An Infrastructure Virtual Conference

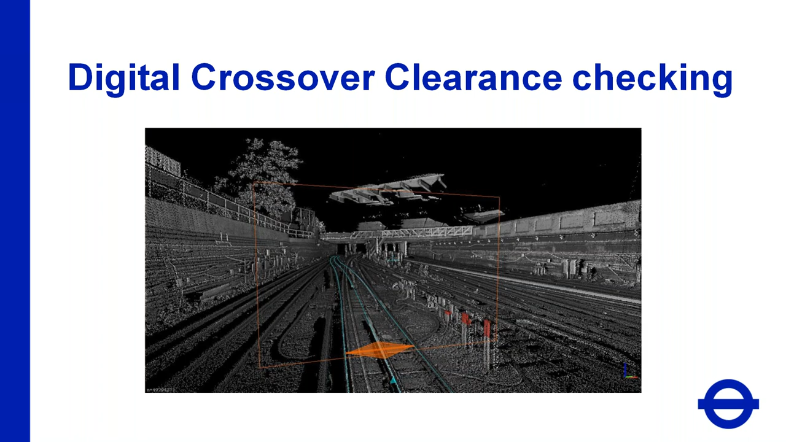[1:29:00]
At each switch, a perspective image has been produced. Any area of point cloud shown red falls within the defined profile. Where possible, infringements have been identified and cross-sections have been produced. On these cross-sections, the size and intrusion into the profile is noted on the image and the position on the intrusion is shown on the LCS chainage,